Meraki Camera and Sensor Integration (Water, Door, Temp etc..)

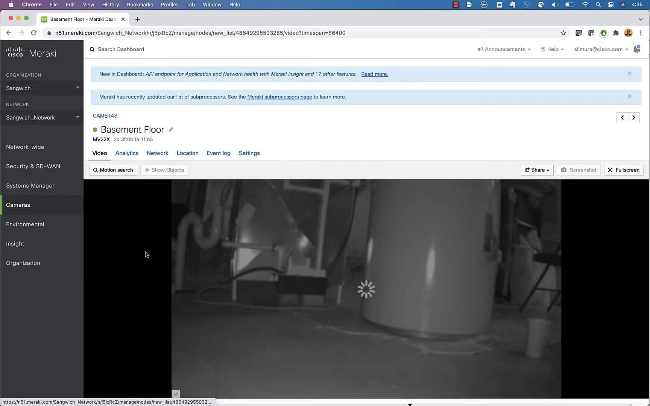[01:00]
we've got a new button here, which basically shows me my sensor events.
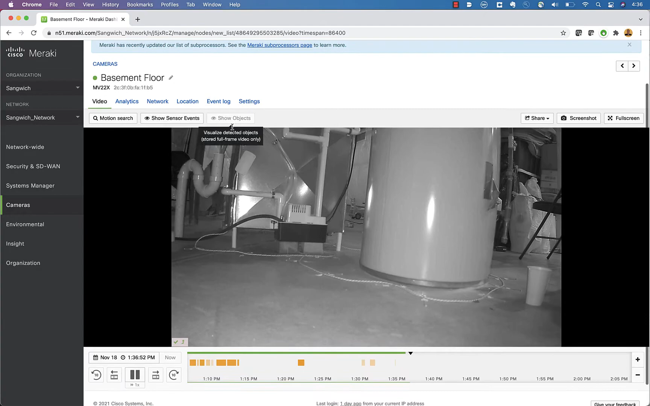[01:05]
When I click that, it's going to show me a sensor event over here. So now I can see, hey, what happened over there? And if I zoom in real quick, we're going to go just before that kicked off and we're going to play it. And there you can see I've been caught red handed and pouring water on the sensor. And then the sensor obviously went off.
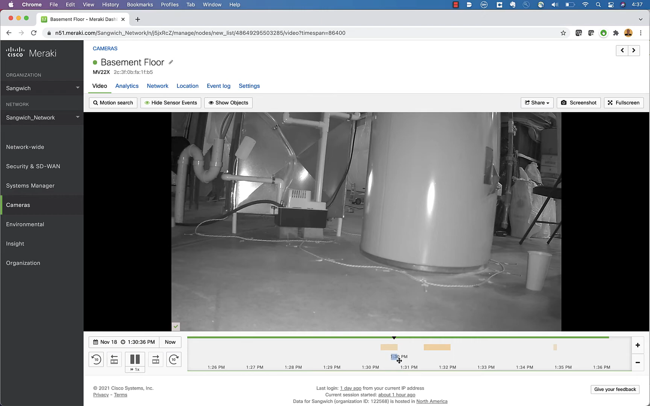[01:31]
Now, the other cool thing is I also have an alert on my phone that I get a little video where I can go to on there. And let's show you that. OK, so I just brought out my iPhone here real quick and I get a text from the same number all the time. So I just created a contact that just says water alert and I should give him a custom text tone. So it's pretty loud when I actually get an alert. And then you can take a look here. Here's my text message. And then we also have a link where I can actually go right to the Meraki dashboard and see what was going on.